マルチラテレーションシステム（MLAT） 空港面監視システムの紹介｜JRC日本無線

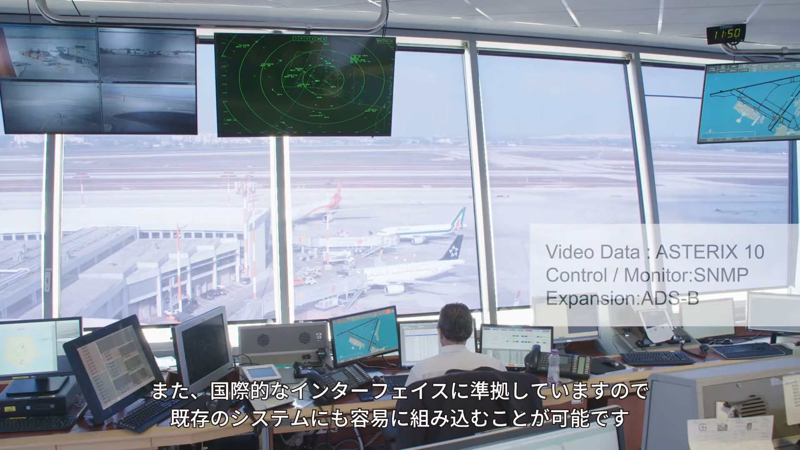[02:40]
また、国際的なインターフェースに準拠していますので、既存のシステムにも容易に組み込むことが可能です